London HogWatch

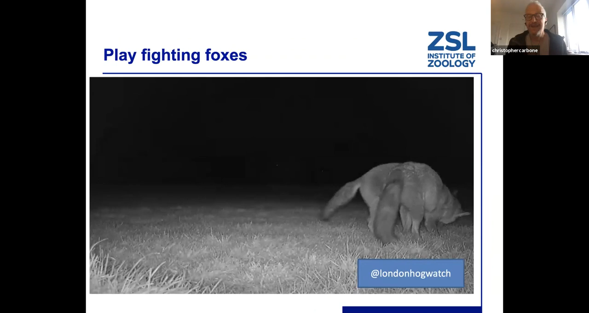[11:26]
I think here are two foxes play fighting. Uh, we tend to, because we're looking at monitoring diversity.
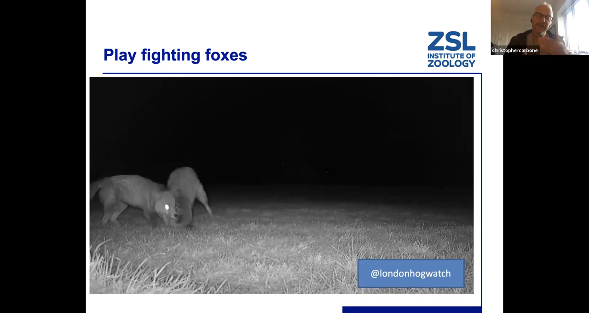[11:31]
We tend to use, set the cameras to take stills because they can last longer that way.
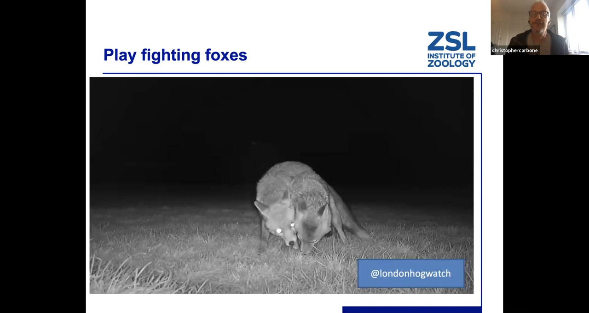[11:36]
They don't, the memory cards don't fill up so quickly and
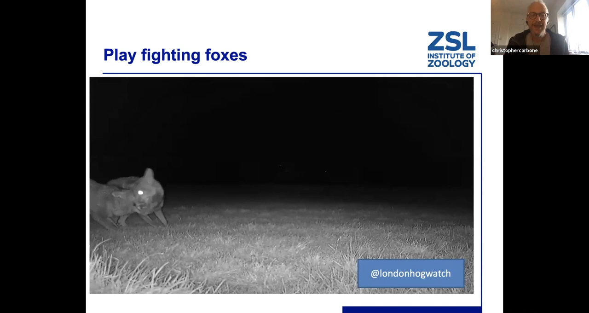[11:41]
we can get a broader understanding of diversity of species, but you can,
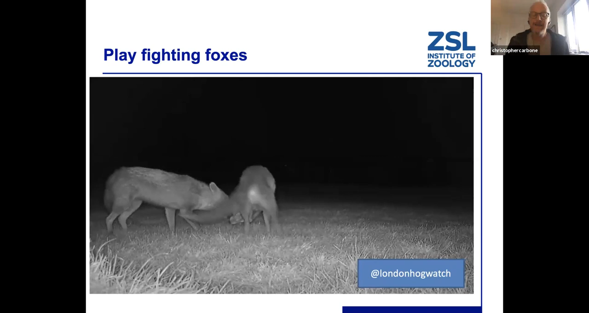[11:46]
because they take, uh, photos on a very frequent basis, about one a second,
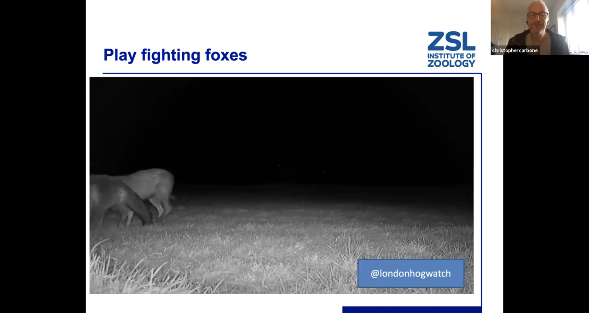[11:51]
you can kind of stitch them together to make these kind of fun little film clips.
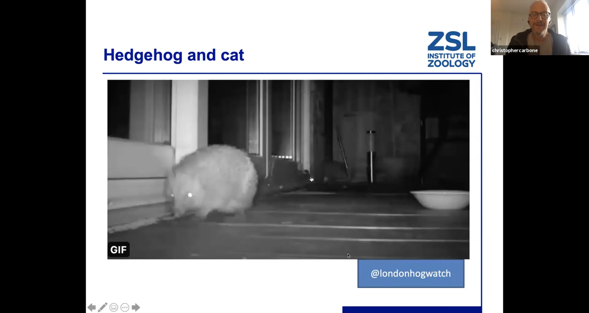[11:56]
Here's one, I hope it works. Yeah. I have a sequence of a cat and a hedgehog feeding.
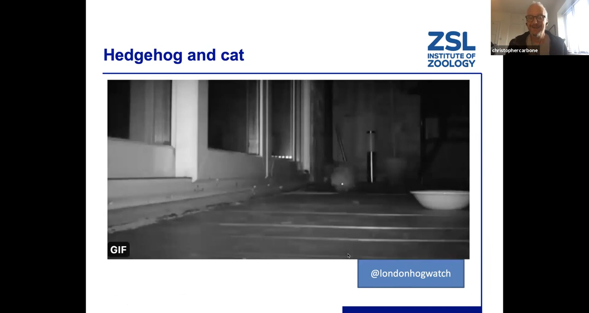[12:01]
I think this is from Tookenham area, roughly.